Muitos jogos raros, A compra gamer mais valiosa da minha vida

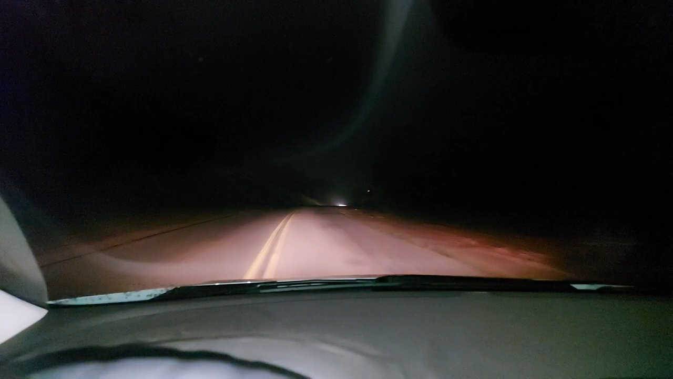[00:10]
Eu peguei uma coleção de um colecionador e caçador Olha a hora, 11h47 da noite Hoje não teve live, porque eu vim fazer essas caçadas Eita preula, ó os homens Eu tô com um carro cheio de itens aqui
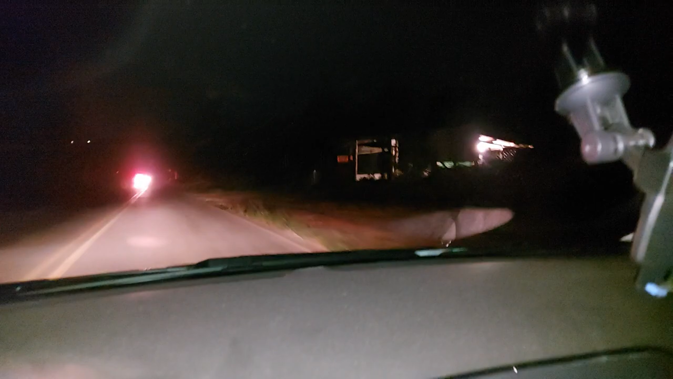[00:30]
O valor dessas coisas aqui daria pra comprar um outro carro Peguei a coleção inteira gente Tô com bastante medo Olha só a estrada aqui como é que é né
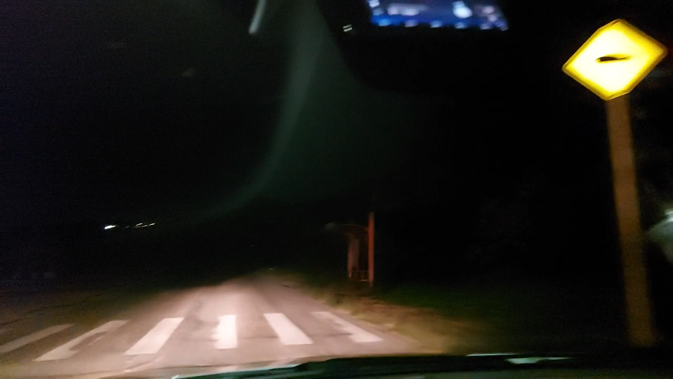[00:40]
Imagina, você com a carga valiosa dentro do carro Nessa hora da noite, é bem complicado né Bom, eu não costumo fazer vídeo quando eu pago muito caro nas coisas assim Mas, dessa vez uma exceção É uma das aquisições mais valiosas Que eu gastei mais dinheiro na vida Na verdade investi né Porque tudo isso aqui eu pego pra trabalhar né Então eu pego pra revender Chegando em casa eu vou mostrar pra vocês No dia seguinte,